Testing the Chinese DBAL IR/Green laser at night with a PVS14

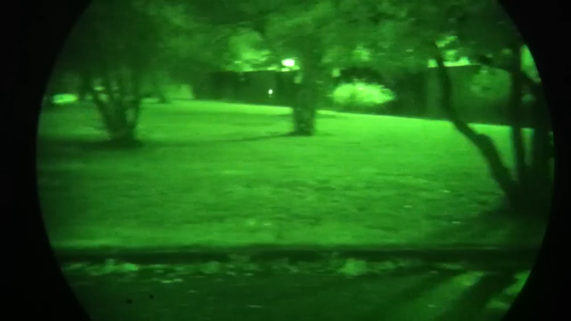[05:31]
park like area we can see our dot getting out there 75 80 100 yards
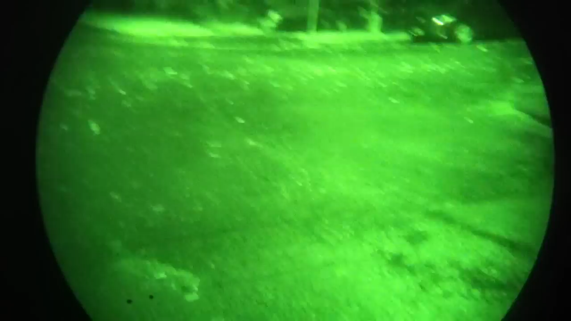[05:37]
as I go down the street we've got too much light splash
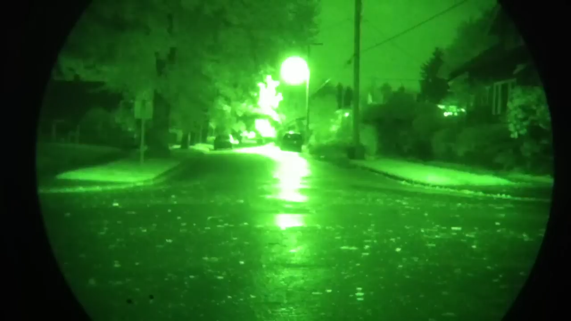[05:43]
down there so we're gonna lose our dot down in the street but in the darkened areas okay
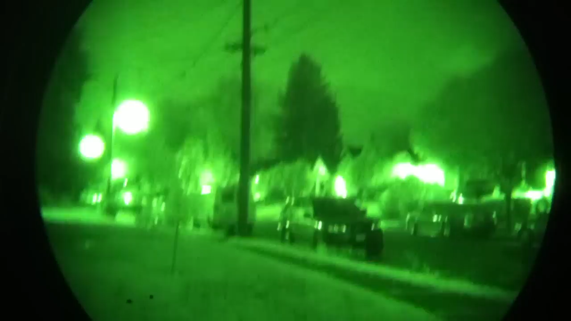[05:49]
see that tree out there okay in a tree we're there 75
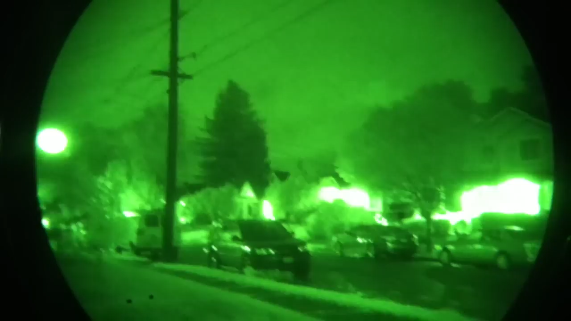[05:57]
80 yards let's look at an
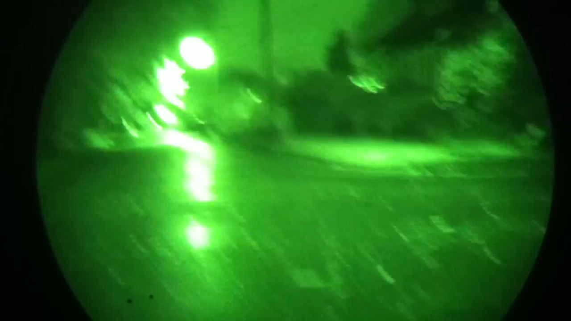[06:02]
area with you know we're to do a little more distance
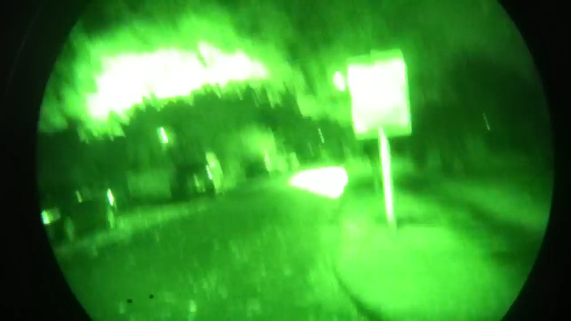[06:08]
let's say down here see we're gonna take our dot and this
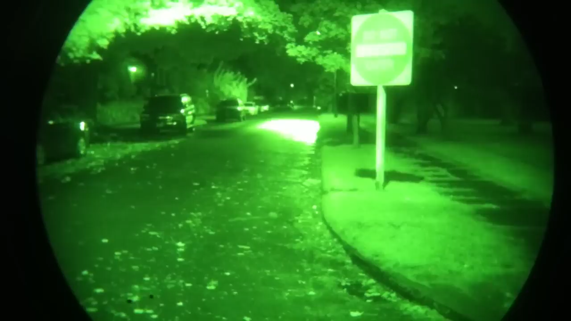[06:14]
is kind of a common way to aim lasers at a distance is you you ground your dot and you trace it out to the distance okay
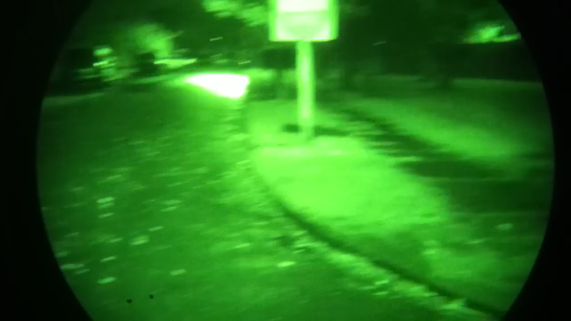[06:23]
you ground your dot you trace it out to the distance now that's one of the ways if
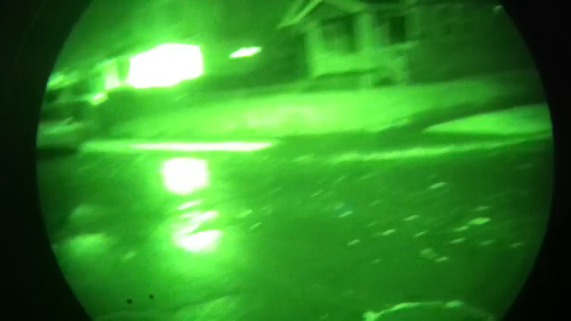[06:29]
somebody's trying to spot somebody using
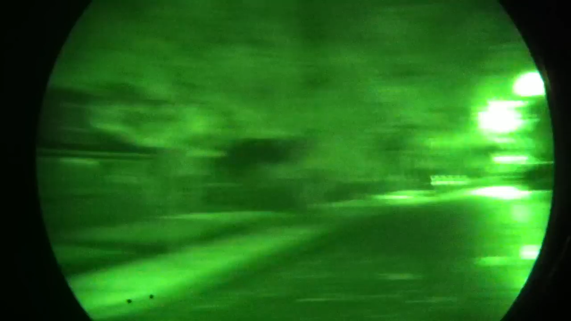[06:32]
a laser you know that's the way a lot of guys work this stuff is you ground your dot
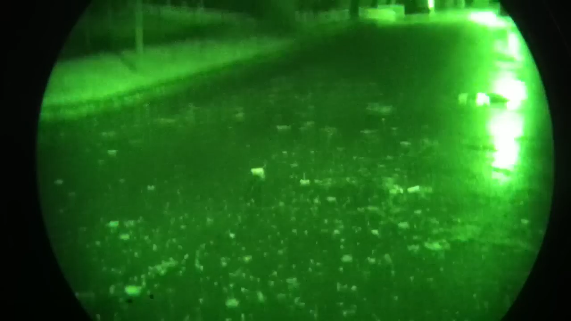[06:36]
and you trace it out to the distance and aim in over
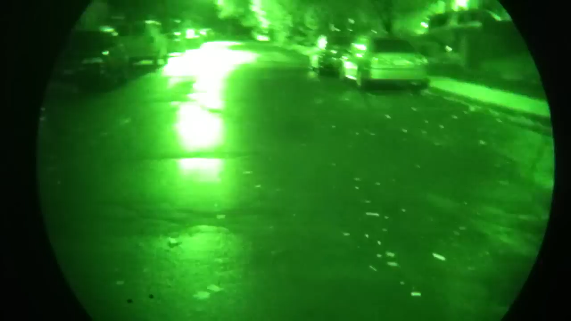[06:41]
here if we try to ground our dot and trace it out to the distance we've got it out there at 100
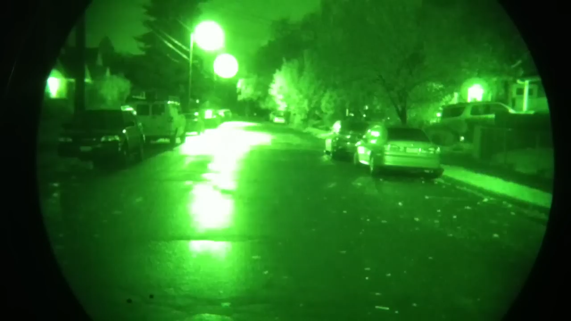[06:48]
yards but realize in that environment
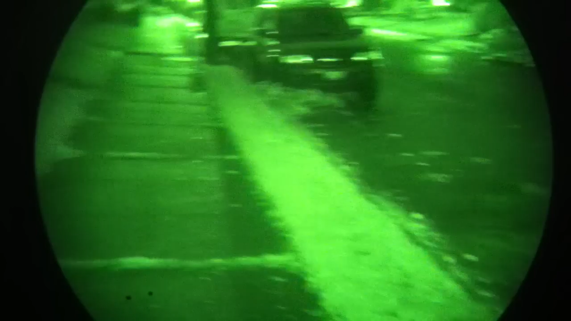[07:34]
at these types of distances you know 25 30 50 yards
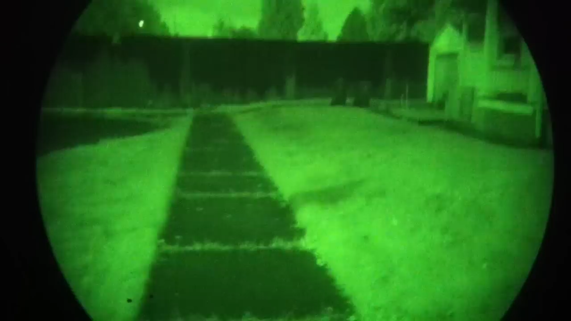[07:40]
that's that's a little bit more realistic you know somewhere in this type of environment we're going to have
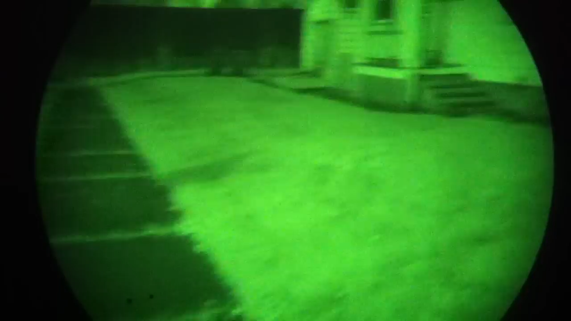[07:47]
fewer rounds on target to search a target if we're in a tactical situation if
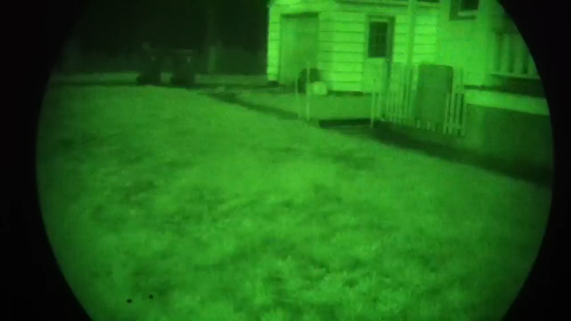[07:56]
laser is going to have absolutely no intimidation value because nobody sees it but I would
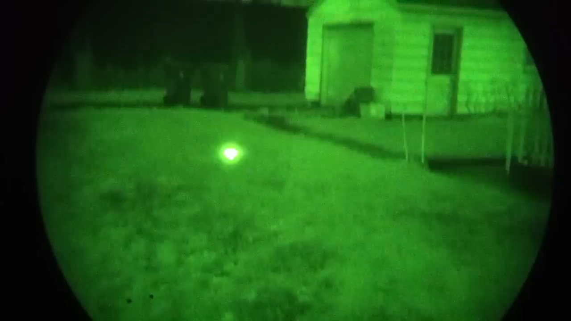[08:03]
know let's say if this were mounted on a weapon I
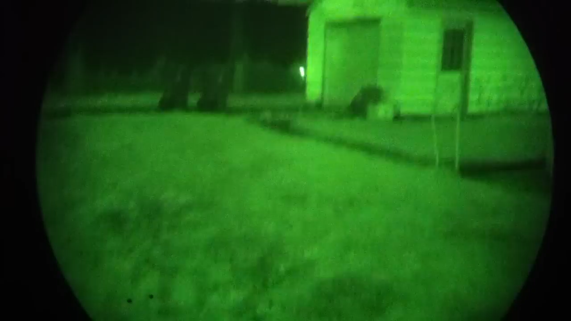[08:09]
would know that I'm slicing the pie on this building okay I would know that I'm I'm up I'm slicing the pie on this little
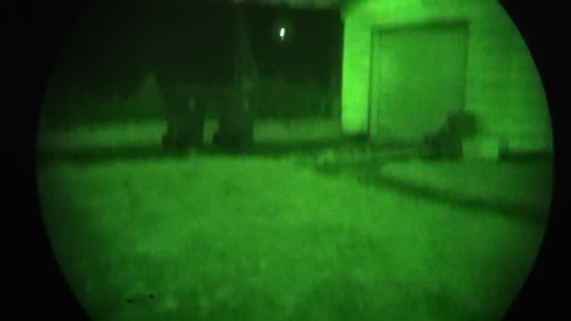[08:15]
building here and and and that's how it goes now
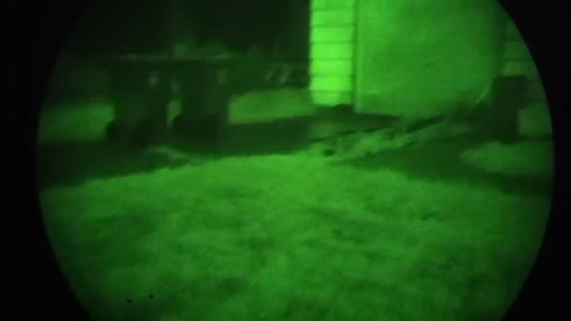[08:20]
I could switch over to the visible laser
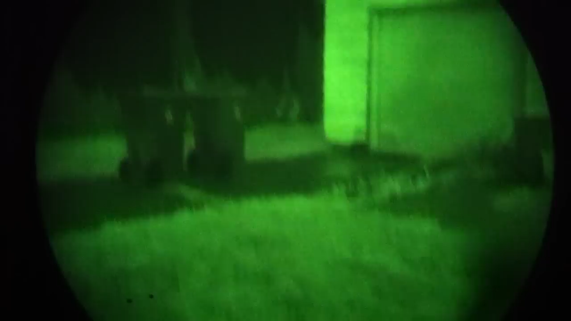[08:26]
and it doesn't look a lot different to you guys in the camera but to me I
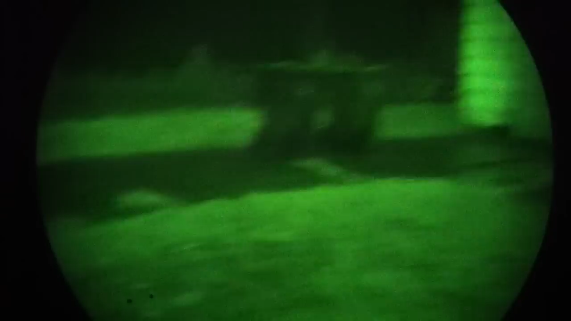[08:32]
just went from invisible to visible
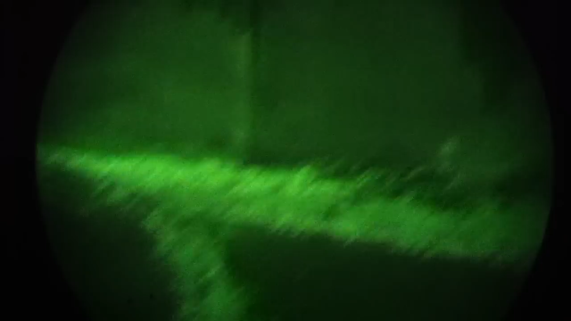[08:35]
but again we're looking at what our options are of aiming something in the dark
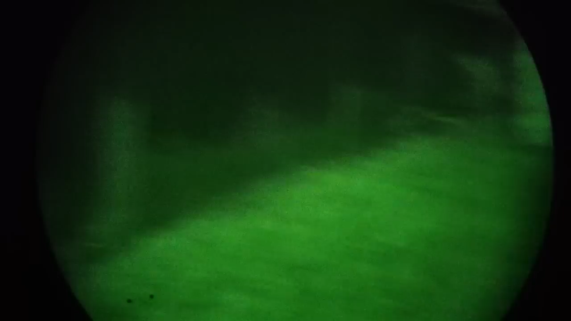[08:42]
and there's not a lot of options out there you
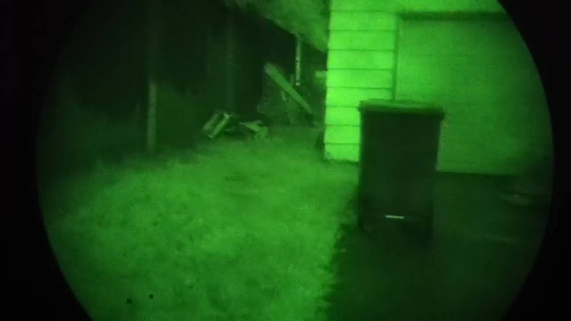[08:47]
you can co-witness a night vision device
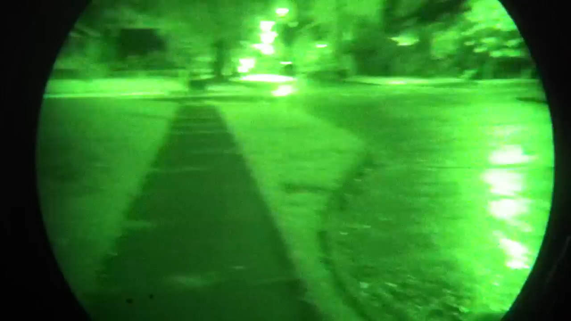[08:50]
with an aim point or an ACOG to some degree I I haven't been able to get to work very well with an ACOG there are guys who do that with a EOTech you know you can have a night
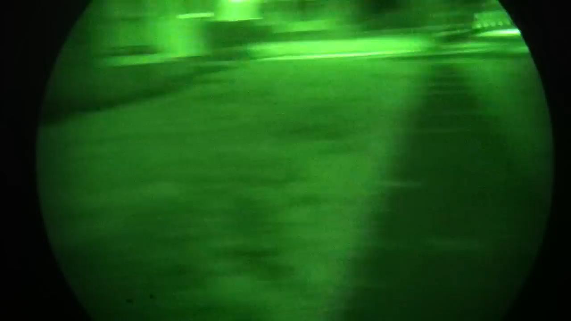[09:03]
vision setting on an EOTech and co-witness but
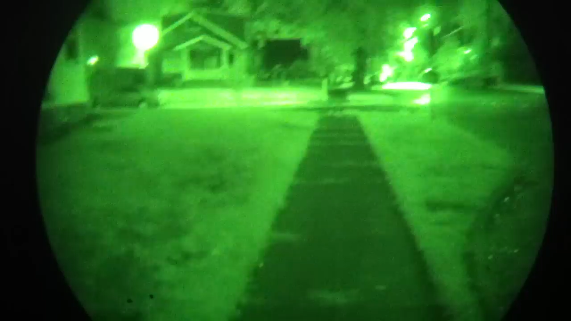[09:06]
then you have to hold your weapon up to your face just to look around and that's where you can start losing functionality of your whole night vision system because traditionally with the PVS 14 you're going to have over one eye
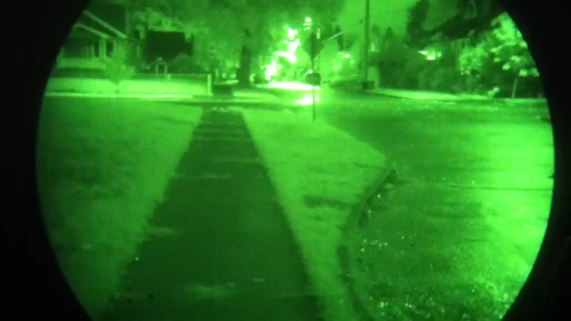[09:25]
the other eyes bare and then if